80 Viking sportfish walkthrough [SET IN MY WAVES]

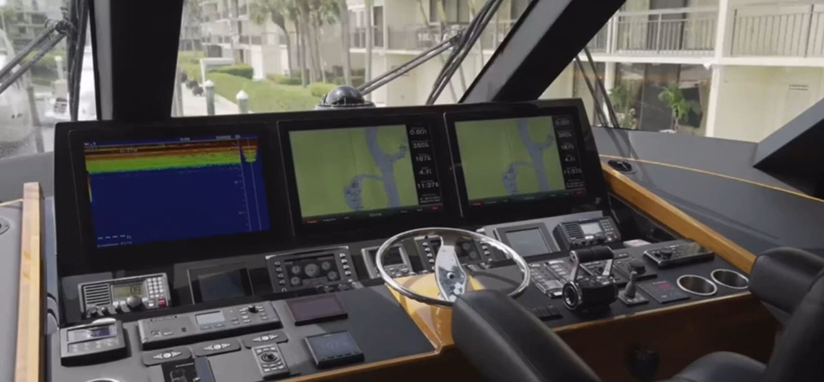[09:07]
This boat has a very intense upgraded electronics package to the tune of $250,000. All Garmin electronics.
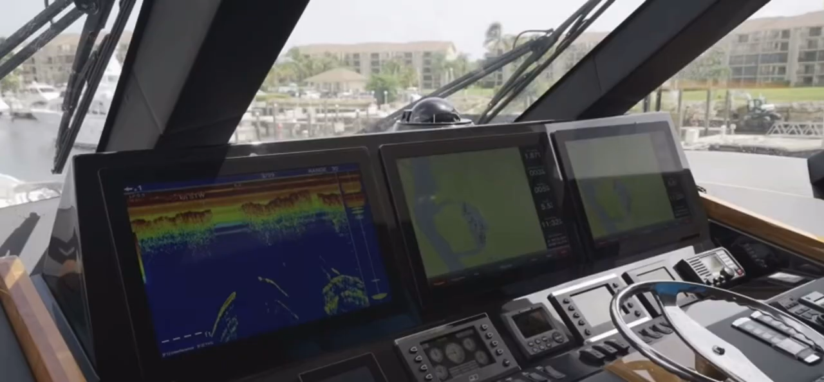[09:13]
You can control your ice chippers from here. You've got all your gauges, fleur night vision, and of course the bow thruster.